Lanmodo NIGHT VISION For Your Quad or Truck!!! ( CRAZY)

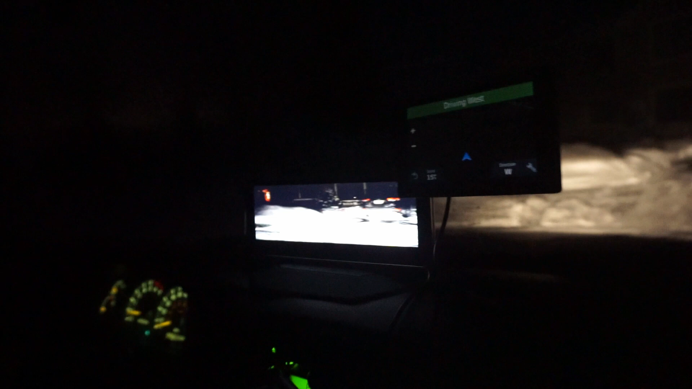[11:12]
We'll wait for this car to come, I think. Yeah. We'll quick do a test without the lights. So that's with the lights on. And then watch this.
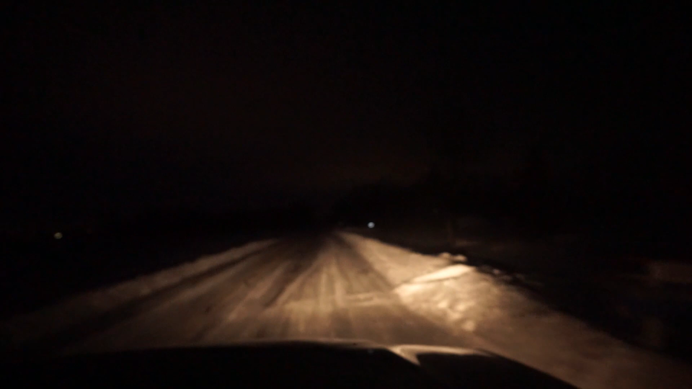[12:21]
The lights are on right there. And then turn off the lights. And show him the screen. Okay. So that's what it looks like. And now turn off the lights. Now lights off. That's outside.